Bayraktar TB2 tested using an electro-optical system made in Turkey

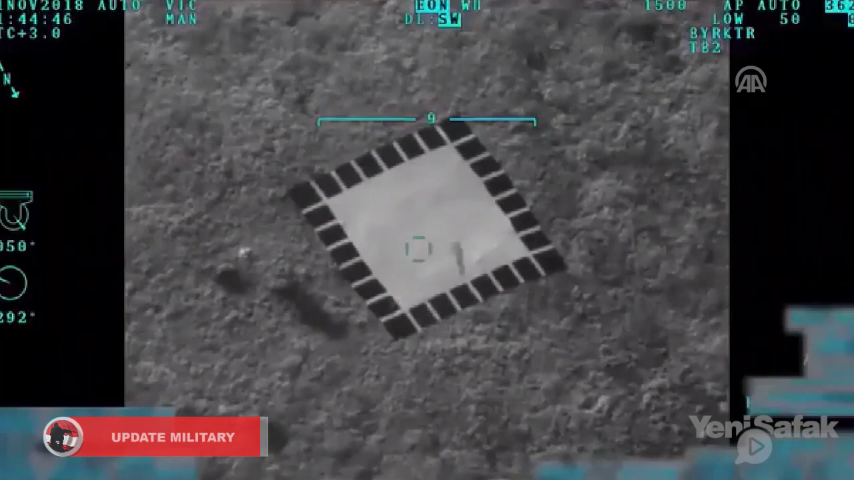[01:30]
CATS is a high-performance electro-optical reconnaissance, surveillance and targeting system designed for fixed-wing and rotary-wing airborne platforms,